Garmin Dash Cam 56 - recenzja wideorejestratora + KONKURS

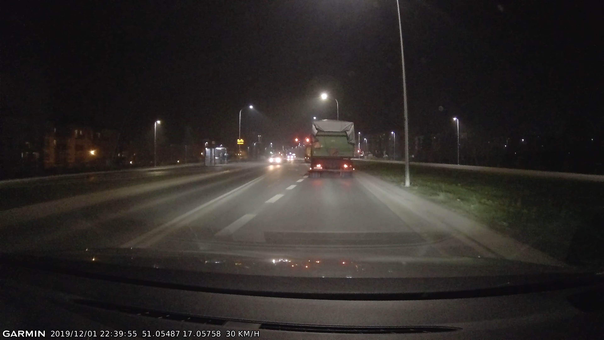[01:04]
jak Garmin radzi sobie w ciężkich warunkach oświetleniowych, czyli jeździłem w nocy i w deszczu, a także podczas dobrej pogody jeździłem też pod słońce, dlatego żeby sprawdzić, jak działa HDR, który ta kamera ma. Obraz w tej chwili widzicie na ekranie, uważam, że jest nieźle.
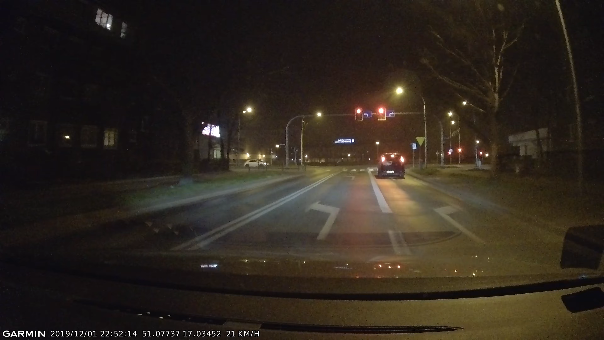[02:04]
Mamy tutaj także tryb parkingowy oraz wykrywania ruchu, więc kiedy kamerę zostawimy na podszybiu, no to kiedy na przykład kamera wykryje ruch lub wstrząs, ktoś, nie wiem, w nas uderzy, albo ktoś przejdzie,
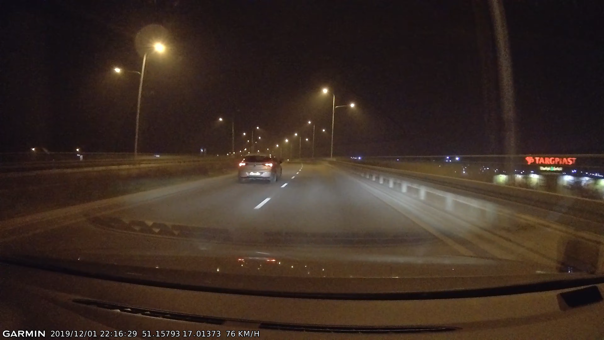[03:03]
Przydaje się to na przykład przy tym, kiedy chcecie udowodnić to, że nie jechaliście zbyt szybko, a na przykład stał się jakiś wypadek czy kolizja, no i w tym samym macie od razu informację, z jaką prędkością się poruszaliście.